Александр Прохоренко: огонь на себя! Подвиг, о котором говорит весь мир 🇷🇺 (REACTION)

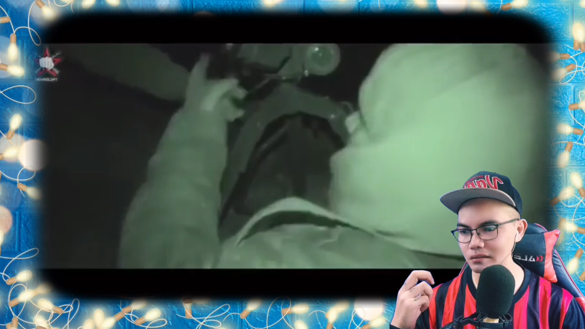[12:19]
Используется лазерный дальномер. Боец замерял расстояние до важных стратегических объектов.